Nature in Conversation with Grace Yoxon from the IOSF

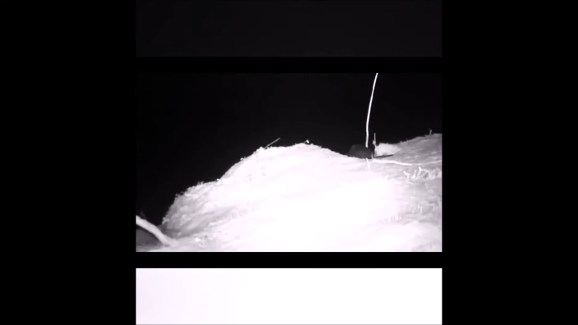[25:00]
trying to look at this theory that when she's collecting bedding for for the to line the hole with i'm fascinated to see what she's taking in because she seems to take in anything that's really close but she seems to make a um more effort to go and get willow and bring that so i've been i've been asking thinking about is it because someone i've seen someone said they it has like um a natural
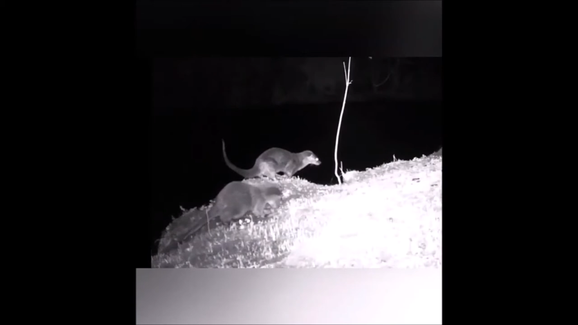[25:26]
antiseptic quality on the leaf or to ticks not like willow leaf because they get prone to a lot of ticks in that hole in particular but she does seem to go very far for willow
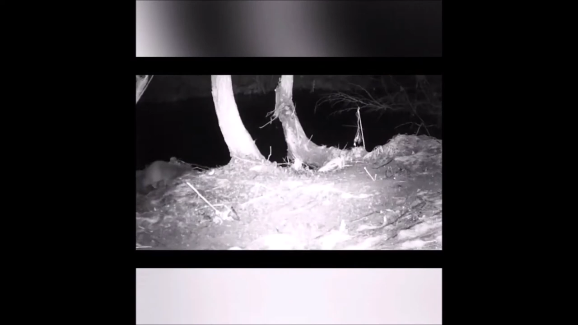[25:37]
that's really interesting and these are the these are the things that keep me up at night is great well we and otto and uh she was collecting bedding it was on the coast and she was taking it below high water and then we realized that they were low tides so she had about two weeks that she could use that bedding in that hole and then she'd have to move things but she obviously knew the tides wouldn't reach her